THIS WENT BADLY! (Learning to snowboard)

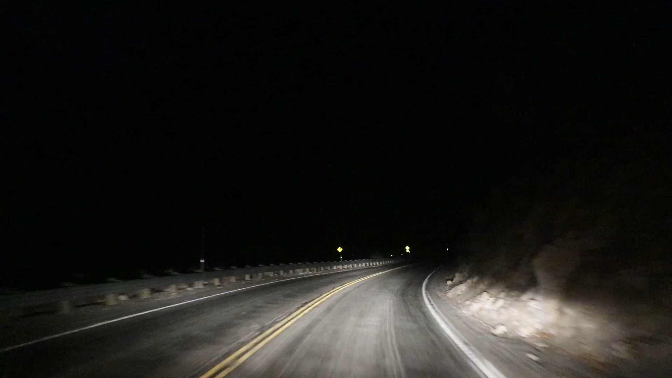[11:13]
Did your tire just lift up? That was weird. What did it say the wind mile an hour was? Pretty sure the wind is higher than the speed limit right now. Yeah. So, you know what I also don't like? What? Is being next to all these like potentially falling rocks. Uh-huh. With the cliff on that side, with the rocks that could fall on this side. Be very careful, LT. I'm working on it. We only have 2 hours left in this. And we're heading for a snowstorm. Yep. Let's just not die. Oh, I can't believe this.